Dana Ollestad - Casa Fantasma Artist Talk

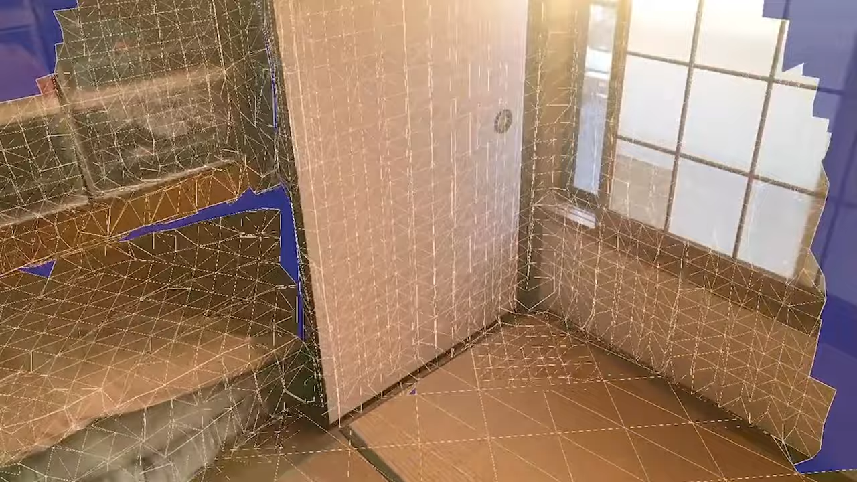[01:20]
I decided to use one of the LIDAR scanning apps.